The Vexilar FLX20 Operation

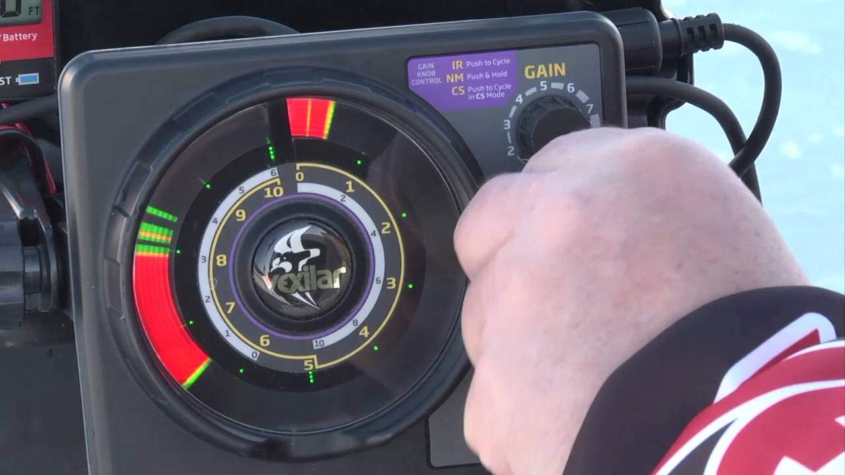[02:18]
In this case, it splits the screen in half, so now the entire water column is shown here, and just the bottom six foot is shown here.
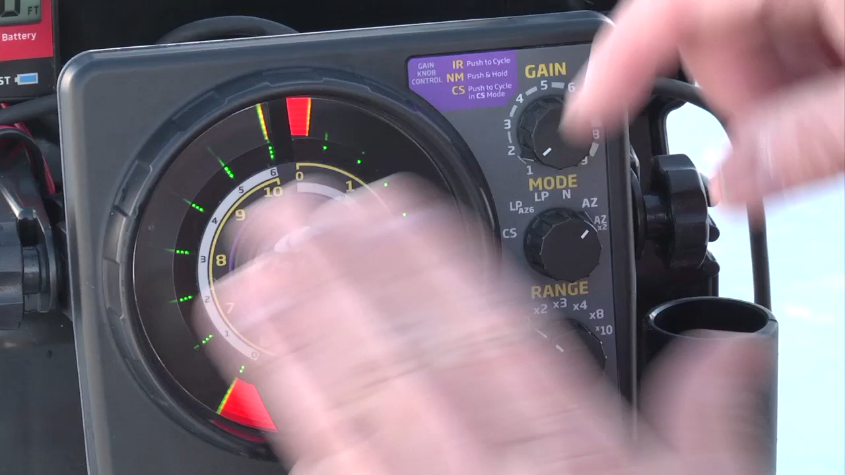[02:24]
It works extremely well in all applications, but you can imagine what would happen if you were in 60 or 80 foot of water,
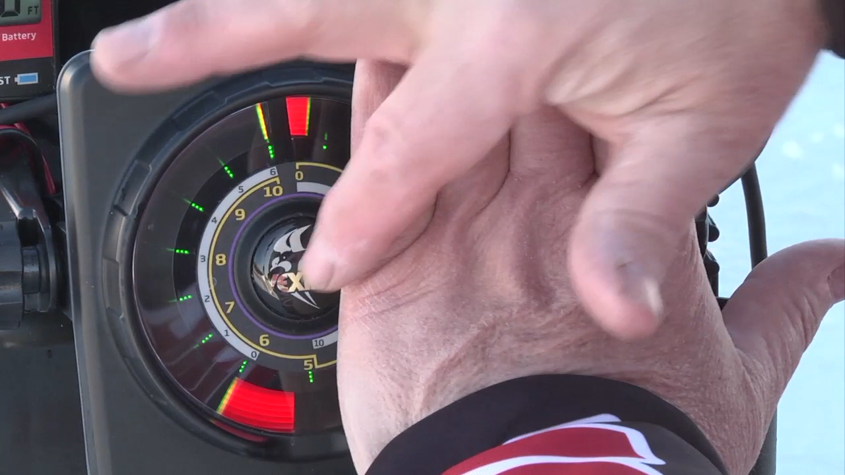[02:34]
and this side gave you the resolution as if you were fishing in only six foot of water. That's the unbelievable performance of the FLX20. It really works quite well for perch and walleyes.
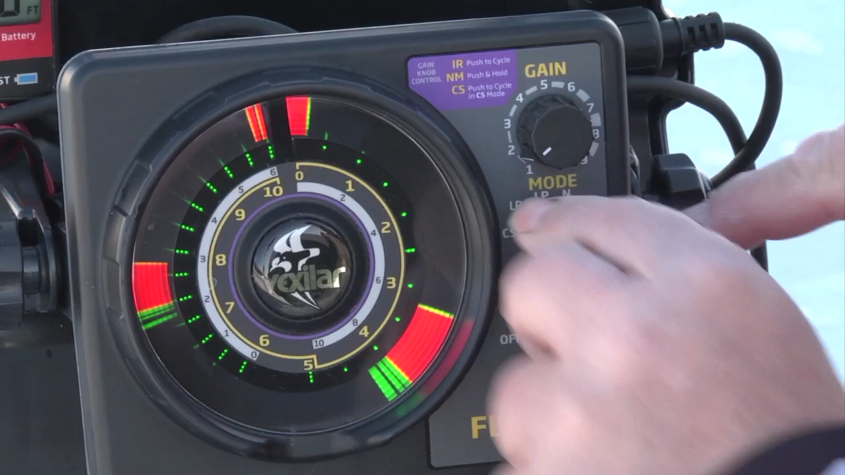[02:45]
You also have an AZ12, which is the bottom 12 foot of the water column. Unfortunately, it doesn't work here because I'm in too shallow a water.
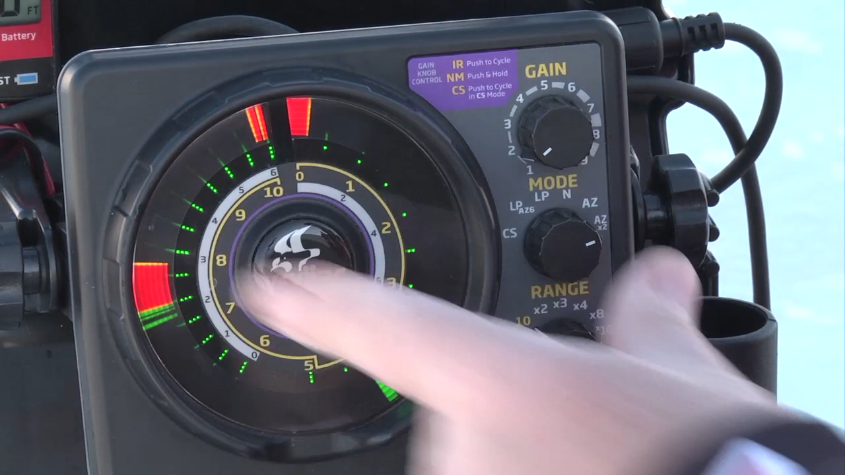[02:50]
It would go up, but it would lock on the bottom 12 foot of the water column. You'll always start in the normal mode, and that's the best way to do it. There's the LP setting, which is low power.
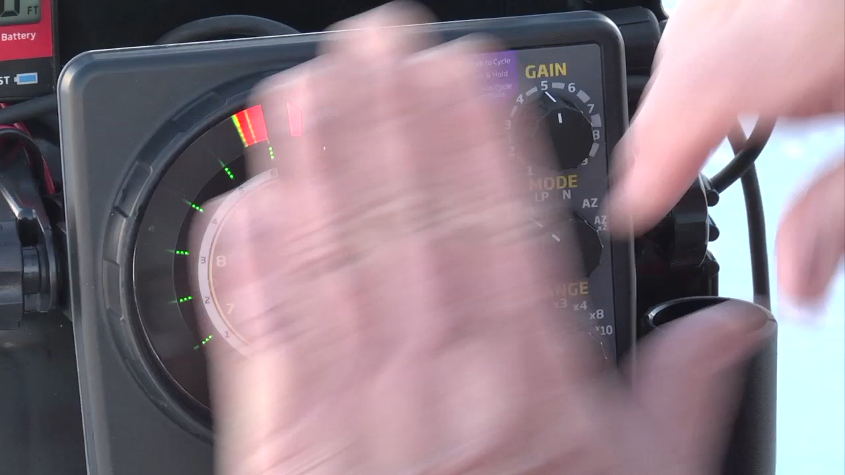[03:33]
So now we have a low power AZ feature. Again, it splits the screen. The entire column is here and just the bottom six foot is shown here. So even when you're in super shallow water, you can use the low power AZ setting, which is very, very popular.
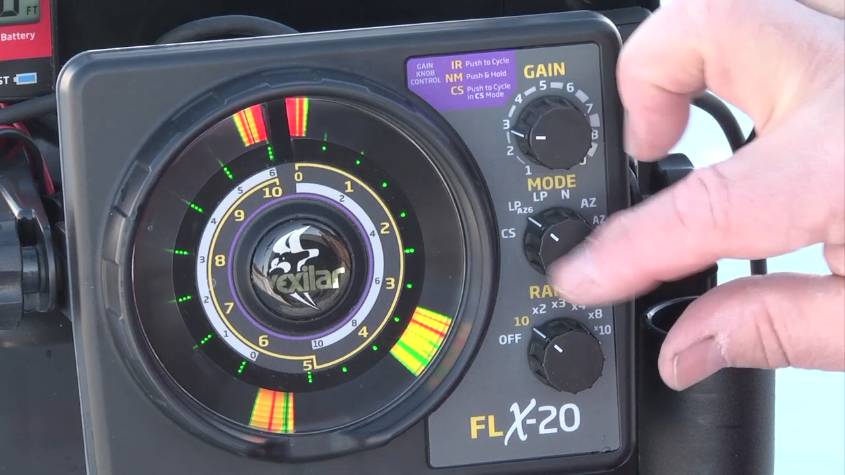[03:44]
You also have the color select option. And the color select option, you have three to choose from. And you go to CS. That's the CS setting here. And here it gives you the color palettes, red, orange, and green. No big thing here.
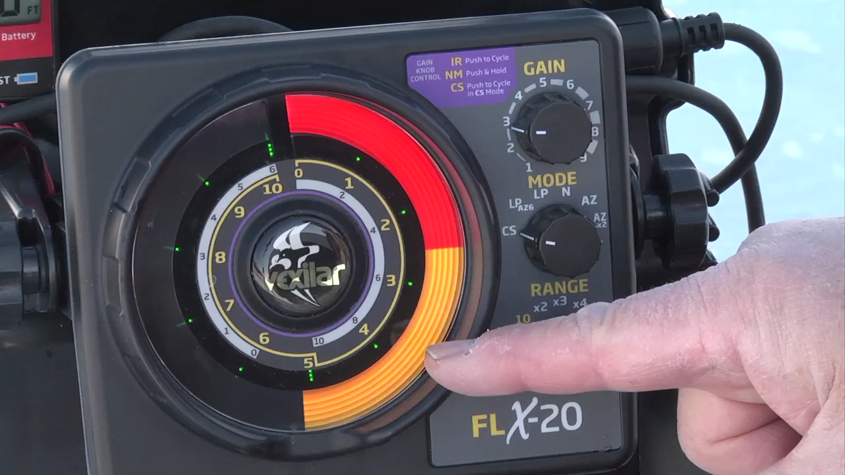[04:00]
When you push it, then it'll say, oh, you've got red and orange or red and yellow. And this is really used a lot when you want to fish around vegetation because it knocks off the weakest signal, which is green. Or you can have all red, which can only show the strongest signals when you're fishing.
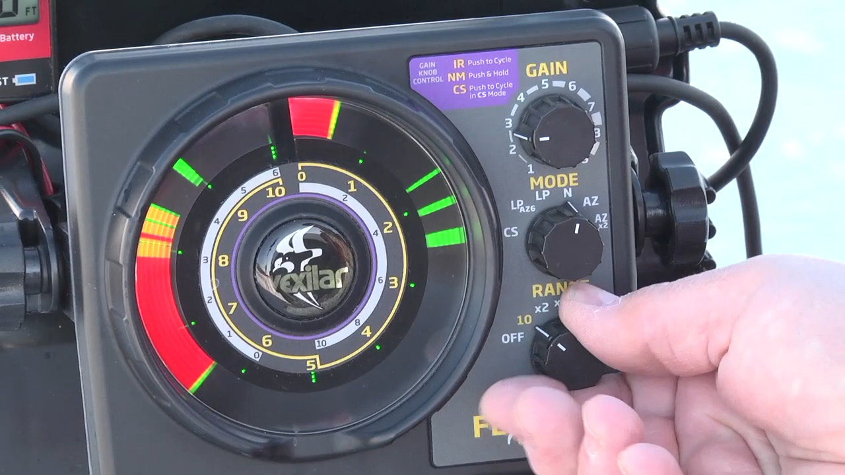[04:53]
And as you go up the scale, it's 10 times 2, 10 times 3, 10 times 4 or 40 feet. 10 times 8 is 80 feet. And 10 times 10 is 100 feet in this setting.
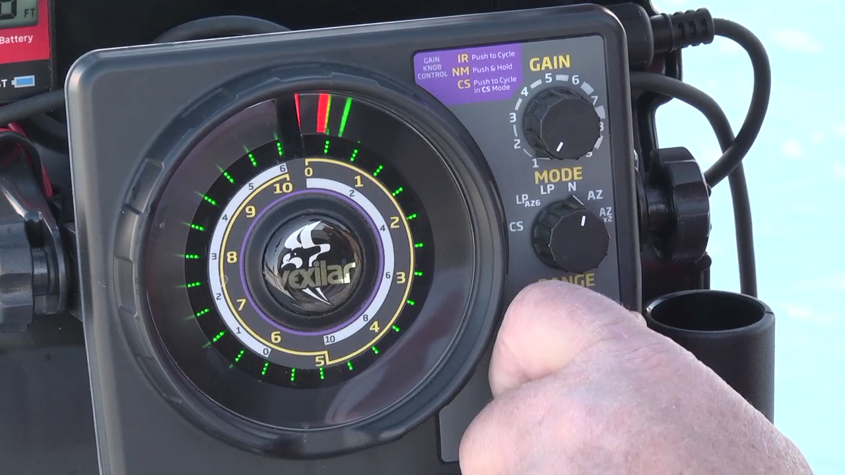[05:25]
Now everything here is multiplied times 3. So it'll be 30, 60, 90, 120, 240, and 300. It'll stay in the secondary tier mode unless you turn the system off and turn it back on again.
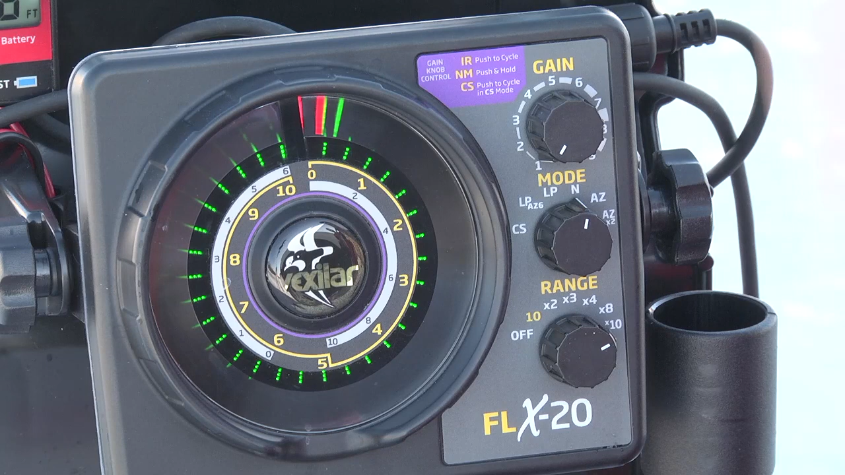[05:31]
But again, just to repeat, if you want to have access to the 300-foot ranges, you press in the gain knob and turn the system on.
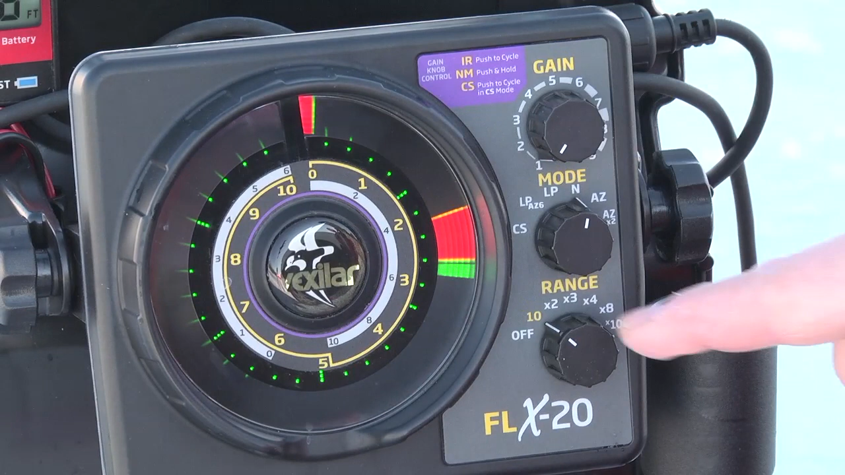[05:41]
Now the 10 basically becomes a 30. For the anglers that want to fish in super deep water, this is a very nice feature.
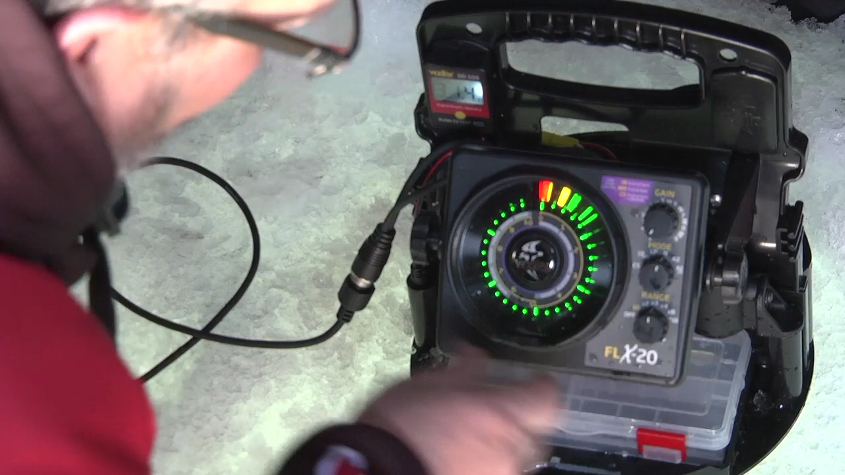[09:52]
I go 10, 20, 30, so you still don't see the bottom. 40, there's the bottom rating. Okay, so now we've got a bottom established and we know we're in 31 foot of water. And you can see the bottom here.
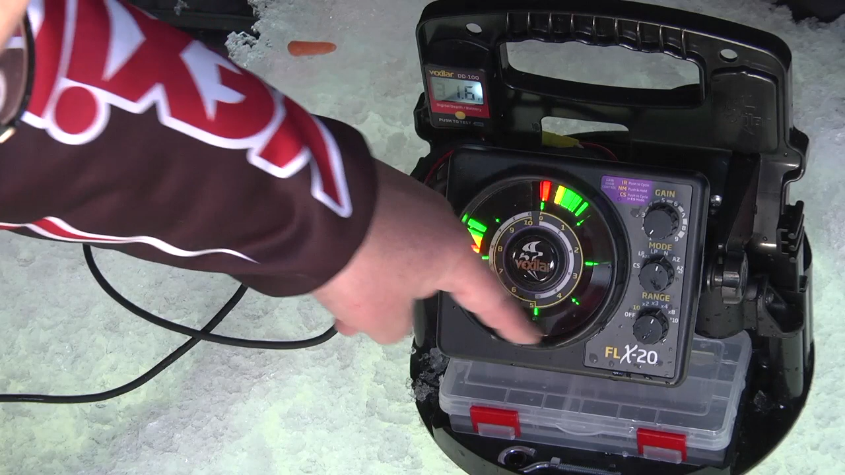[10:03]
Now you're looking at the entire water column. Now, let me show you here what I'm fishing with. I'm fishing with a small little spoon and a little minnow head. Nothing too fancy there. Just a small spoon and a minnow head.
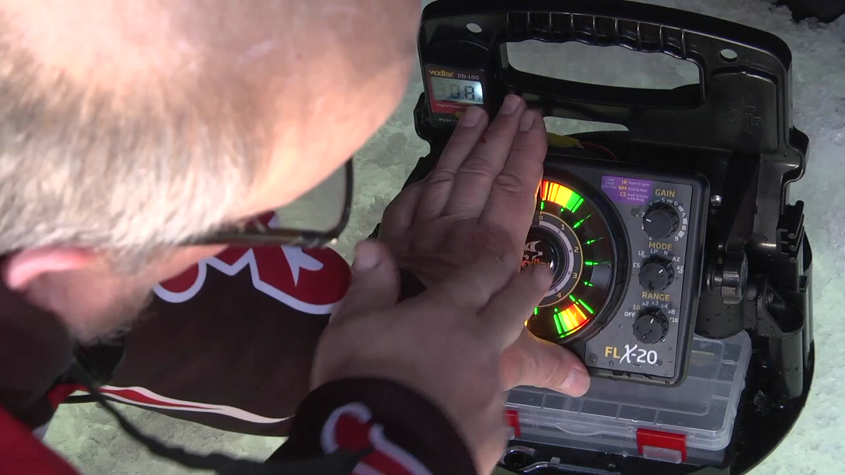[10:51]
And as I get near the bottom, what I'll do is see how small everything looks. And what I'm going to do now is go to the AZ6 mode. What that does is it splits the screen in half here. So this is the entire water column. And there's my jig near the bottom. Just a little thin line. Can't see much, but it's there. I mean, don't doubt about it. You can see it. On the zoom zone side, look how much bigger everything is. And that's why anglers go crazy for the zoom zone feature found on the FLX20 because it allows you to zoom in on the bottom six foot of the water column. This resolution is the same if you're in 60 foot of water or in 30 foot of water. It's just fantastic to be able to see what's down there.